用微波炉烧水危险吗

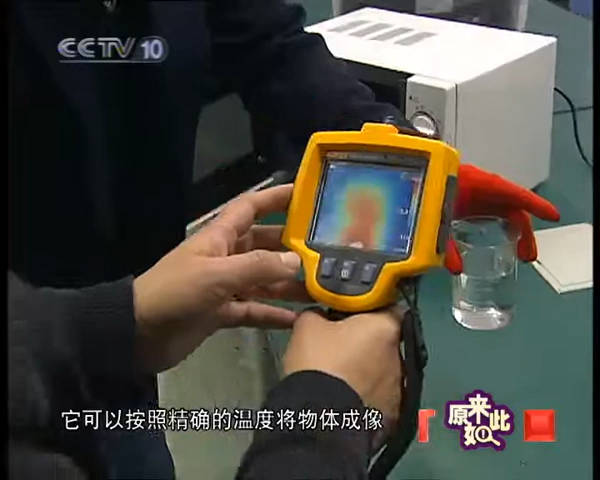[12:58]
物体成像画面的温度将记录在屏幕右侧